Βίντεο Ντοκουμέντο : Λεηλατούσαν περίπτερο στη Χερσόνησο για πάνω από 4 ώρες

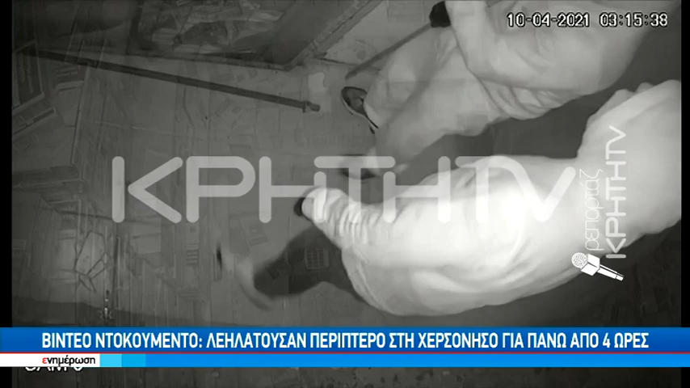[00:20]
Υπότιτλοι AUTHORWAVE Σε μελοστό, ένας από τους δράστες έσπασε και το τζάμι για να μπει από τη θηρίδα του περιπτέρου στο εσωτερικό, ξεκινώντας την επιδρομή που κράτησε τέσσερις ολόκληρες ώρες, με το δράστη να γκρεμίζει τα ράφια,
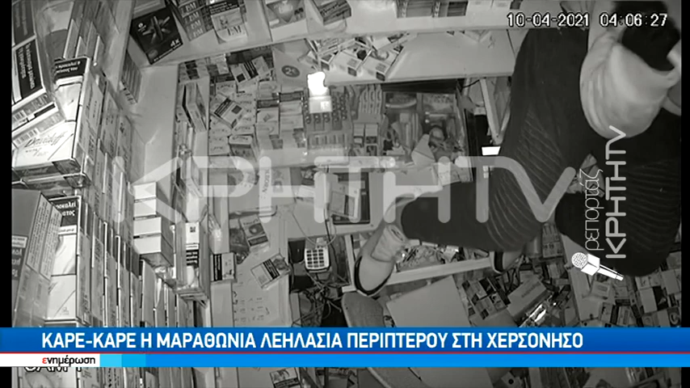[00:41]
ρίχνοντας τα κουτιά των τσιγάρων και του καπνού σε κουβά, τον οποίο παρέδιδε γεμάτο στο συνεργό του, ο οποίος περίμενε απ' έξω. Το θράσος των διαρρυκτών ξεπερνά κάθε ώριο.
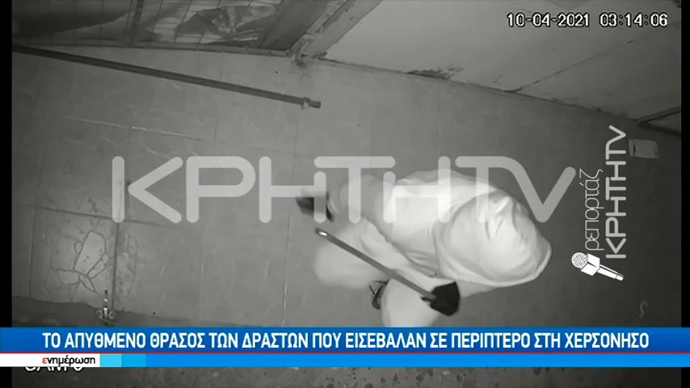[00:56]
Γκρεμίζουν και λαηλατούν τα πάντα για ώρες, αφού έχουν εξουδετερώσει το συναγερμό, πιστεύοντας ότι οι κάμερες δεν καταγράφουν.
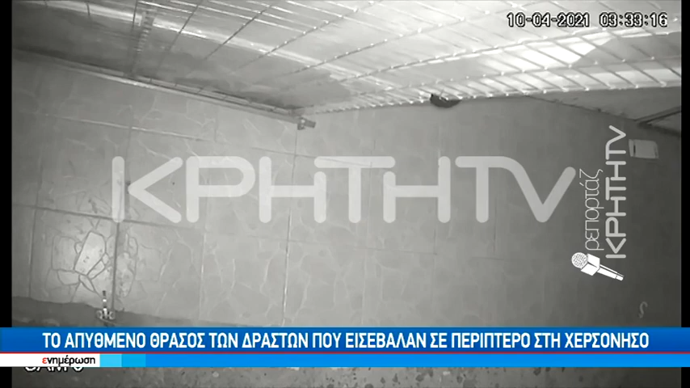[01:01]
Η θρασίτατη διάρρηξη προκάλεσε αγανάκτηση στην περιοχή της Χερσονήσου και η εξυχνίασή της μεγάλη ανακούφιση.